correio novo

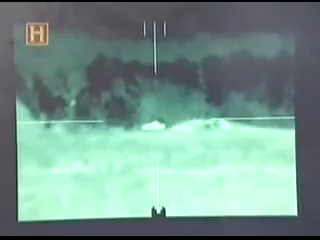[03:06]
Okay, is that a tank? No. Is that a tank? No. Is that a tank?
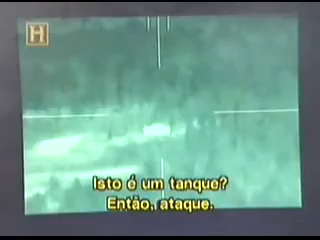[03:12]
Yes. Go ahead and engage. Tracking!
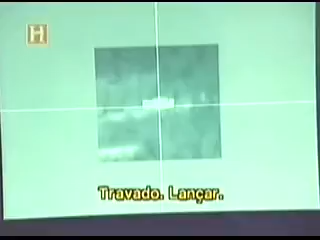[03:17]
Back left area all clear! On! Hit.
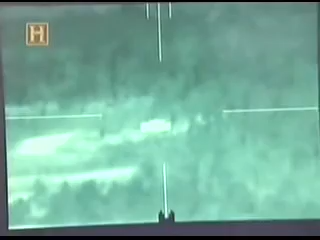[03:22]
Outstanding. How many different ways can you engage with this weapon? We have what's called a top attack mode and a direct attack.